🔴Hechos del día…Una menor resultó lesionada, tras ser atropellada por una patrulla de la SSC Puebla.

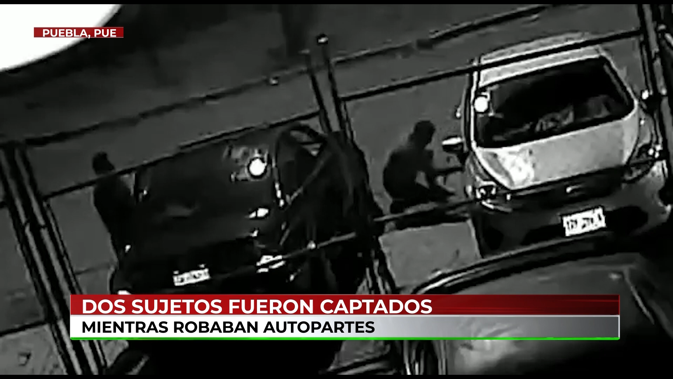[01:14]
En las imágenes se aprecia cómo un vehículo se aproxima a un estacionamiento y descienden dos hombres. Uno vigila y el otro intenta quitar la llanta trasera. Sin embargo, al no poder concretar el atraco, suben al auto y huyen del sitio.